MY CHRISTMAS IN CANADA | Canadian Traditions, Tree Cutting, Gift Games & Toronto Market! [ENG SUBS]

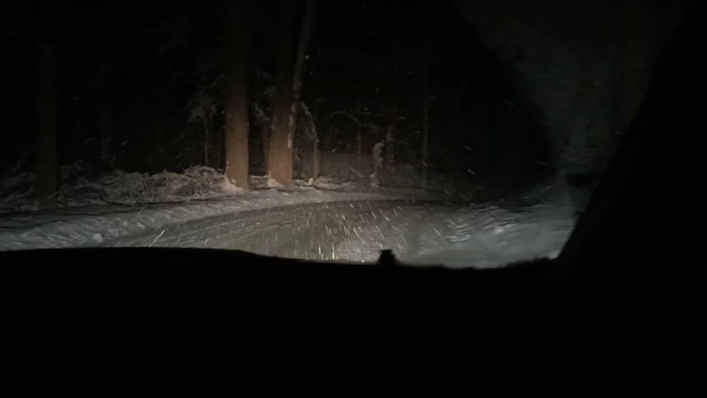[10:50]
Come potete vedere, il viaggio di ritorno è stato molto caratteristico. Nevicava pesantemente e sembrava di essere in una specie di film dell'orrore. Ma sono sana e salva, come potete vedere.